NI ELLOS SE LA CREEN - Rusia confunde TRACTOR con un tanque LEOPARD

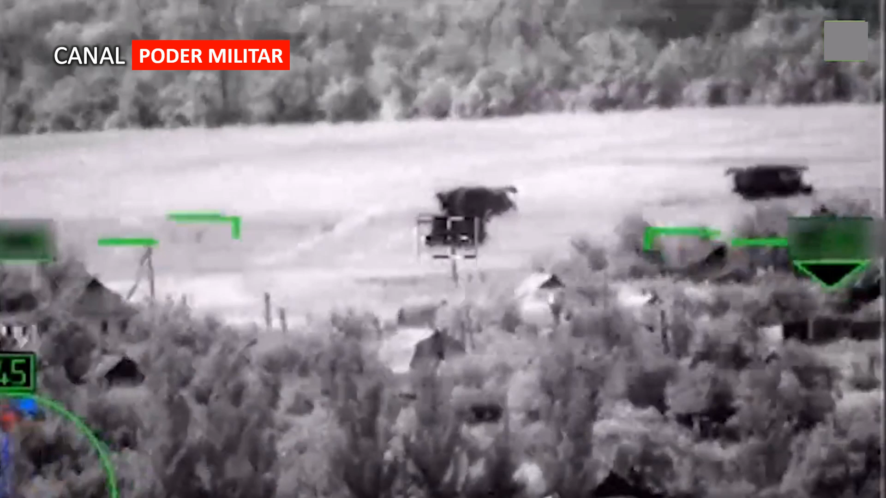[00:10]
Como si de una broma se tratara, el Ministerio de Defensa ruso publicó un video donde supuestamente destruye un tanque leopardo. Puede que en Rusia, donde contradecir este video realmente funcione, pero fuera de Rusia es más que obvio que no es un leopardo. Bienvenidos a un nuevo video del canal Poder Militar.
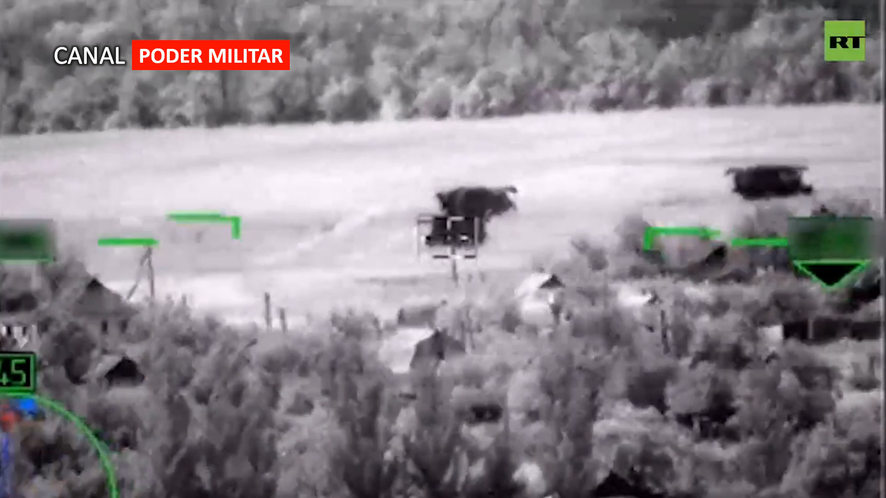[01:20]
Hoy de nuevo vuelve a pasar esto, pero no con un Imars, sino con un supuesto tanque leopardo. Según el Ministerio de Defensa ruso, un helicóptero de ataque K-52 destruyó uno de estos tanques. Esta afirmación viene junto con un video donde nos muestra lo que según el Ministerio de Defensa ruso, son varios tanques Leopard sin moverse a campo abierto.
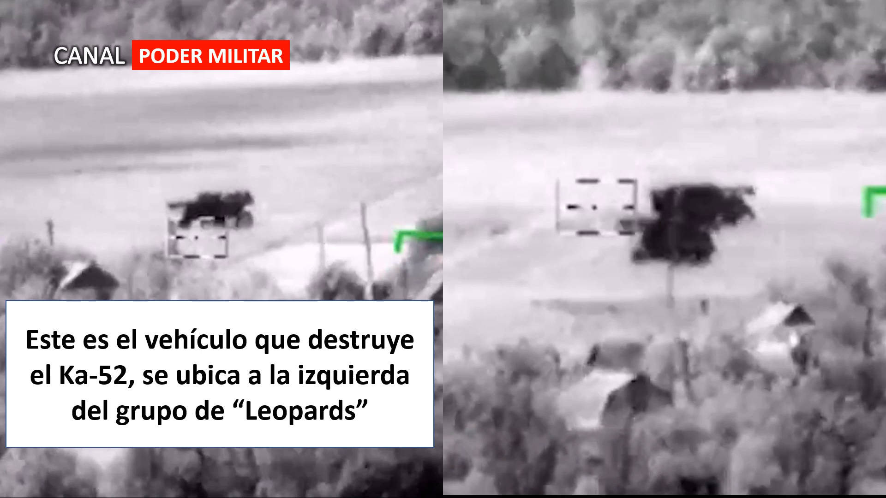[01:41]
Solo detenidos como si nada, sin moverse, sin personal cerca de ellos. Solamente ahí, en el campo, tomando el sol. Pero bueno, ¿por qué decimos que no son tanques Leopard? Bueno, primero veamos los supuestos tres tanques del lado derecho. Noten al final de lo que los rusos confundieron con el barril del tanque, este está claramente curvado hacia abajo.
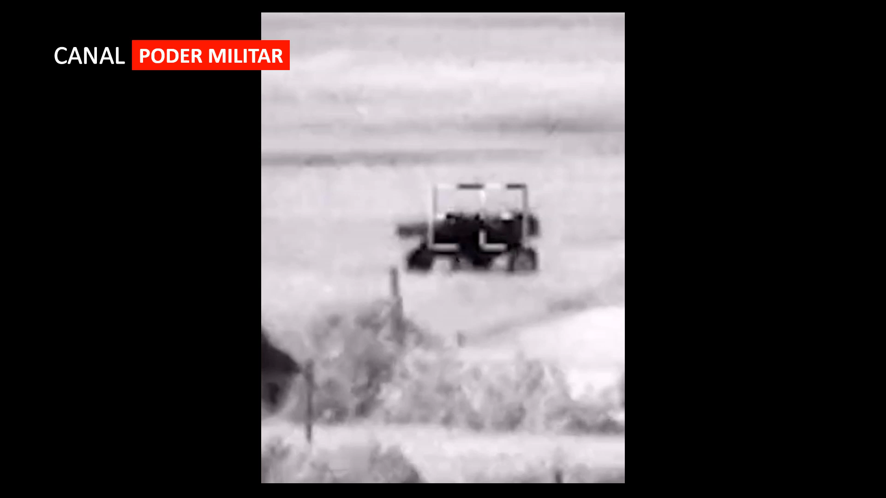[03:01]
Y sí, eso que ustedes ven en pantalla, de acuerdo con los rusos, es un tanque Leopard. Les vamos a decir lo que nosotros vemos. Y dejemos claro esto. Lo que nosotros vemos, ya en los comentarios ustedes nos van a decir si ven lo mismo. Según nosotros, ese es un vehículo de cuatro ruedas. Claro que puede que nos equivoquemos, pero eso es lo que parece.